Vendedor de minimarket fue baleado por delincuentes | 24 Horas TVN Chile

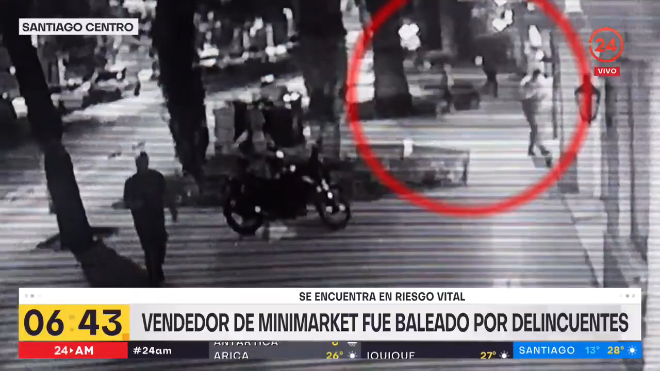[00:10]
está ubicado en el centro de Santiago. Ustedes están viendo en las imágenes cómo los delincuentes ingresaron y posteriormente salieron del lugar luego
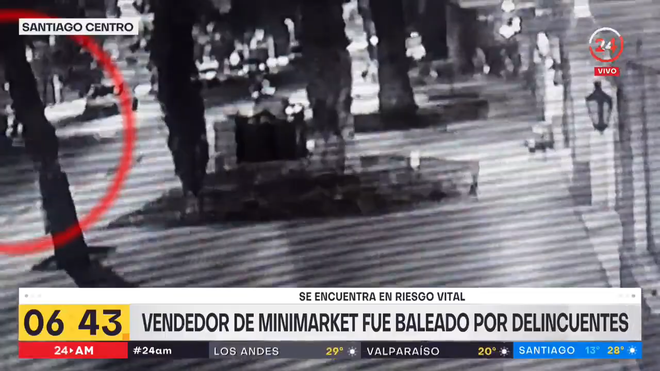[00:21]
de haber percutado un disparo en la cabeza a uno de los trabajadores. Fue a las 9 y media de la noche en calle Curicó. Fíjense que estos tres antivisales estaban con los trocubiertos, estaban asaltando, se iban a llevar la caja registradora, un trabajador lo puso a resistencia y es ahí cuando lo valieron en su cabeza y arrancaron en dirección desconocida. El trabajador fue derivado hasta la exposta central, donde producto de la gravedad de sus lesiones está con peligro de vida.
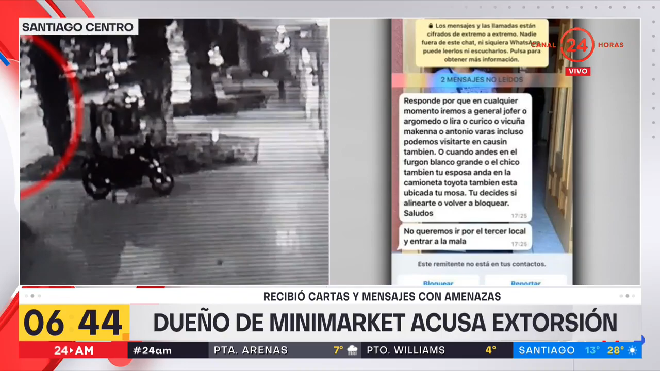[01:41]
están realizando la investigación y están coordinando estos mensajes extorsivos que ustedes están viendo al costado derecho de la pantalla, con el fin de poder ver si es que efectivamente tienen este vínculo. Vamos a revisar declaraciones. Han venido las amenazas, la extorsión, los robos.
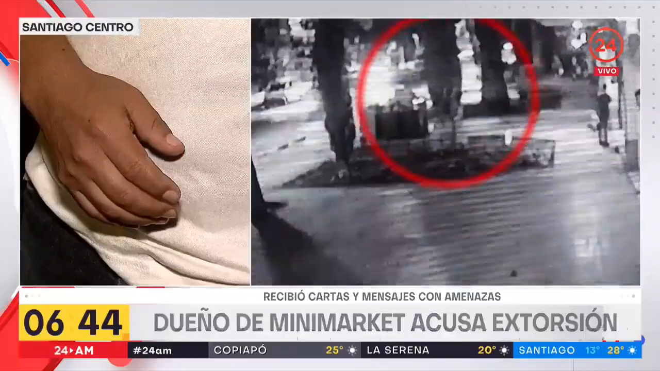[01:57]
En dos meses nos han asaltado siete veces. Ayer le llegó un mensaje a mi mamá.